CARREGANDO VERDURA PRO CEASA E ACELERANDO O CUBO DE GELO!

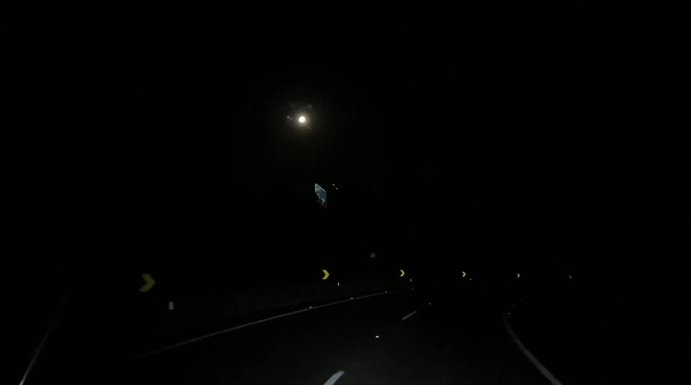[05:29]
Dá uma ligada nessa lua. Aí, aí, aí. Para, música.
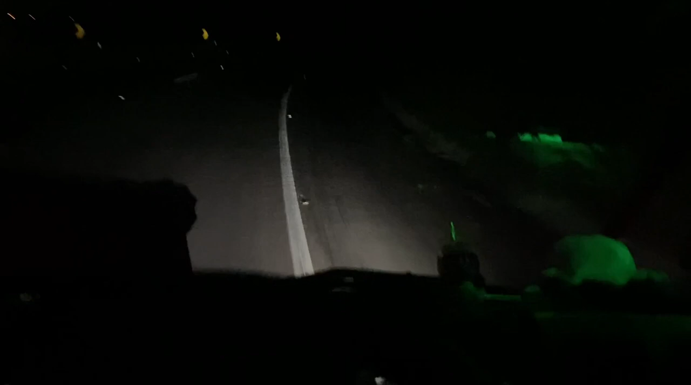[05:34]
Para, carro. Olha lá. Meu Deus.
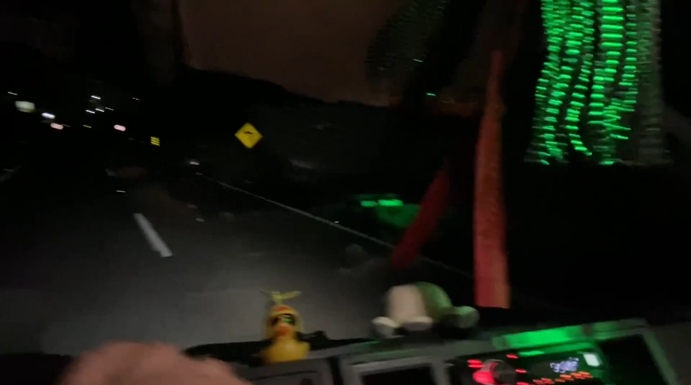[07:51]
Aí não ia dar boa de esperar ele. Daí ele não é ceazo, né? Ele é barracão. Ele é barracão. Não tem importância chegar um pouquinho mais tarde. Daí eu é ceazo. Mas o cara falou pra tá até umas quatro horas lá. Aí temos que arrochar massinha, né, meu velho? Se botar lutando nas tropas. A rada tá boa.
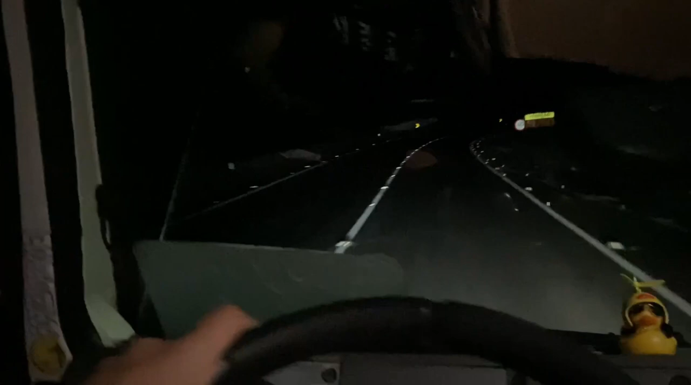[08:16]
Tá pareinha, né? Se tivesse feito escadinha já ia ficar ruim de curvar.
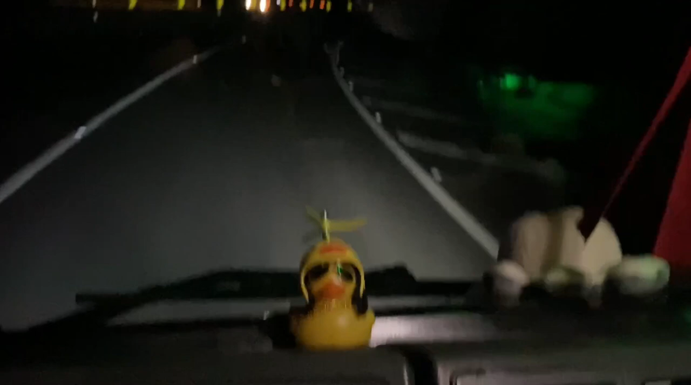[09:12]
O cara da moto lá logo tá morrendo.